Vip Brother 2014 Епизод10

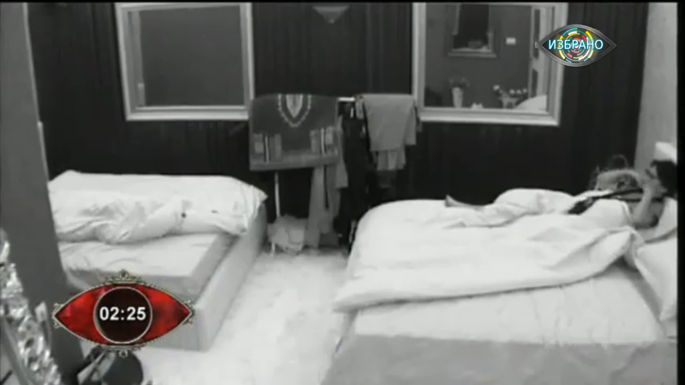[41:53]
2:25. След ден изпълнен с емоции, духовете във Ви, брадър, са успокоени.